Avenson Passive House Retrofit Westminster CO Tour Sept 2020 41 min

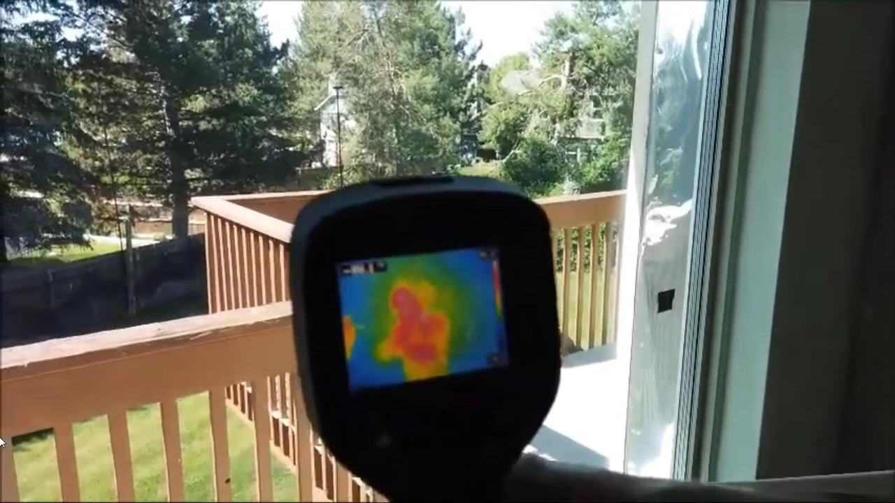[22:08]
And so this is how you can see the temperature of your bricks. You can see the faults of your house before